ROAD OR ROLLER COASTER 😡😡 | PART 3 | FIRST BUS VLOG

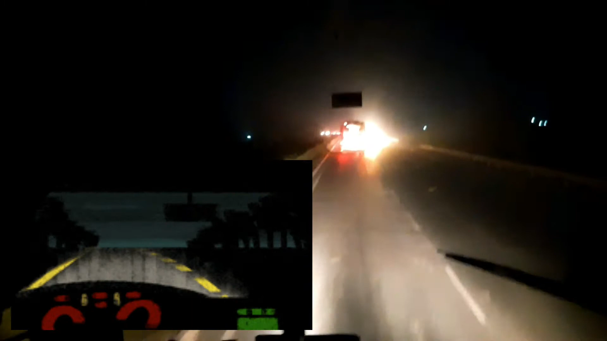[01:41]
के लाइट से शूट करूंग सब्ना आप अब तो अल्मोज्ट वासा कुछ है फिर भी अब तो मेनली कार का लाइट से ही देखा � है नाइस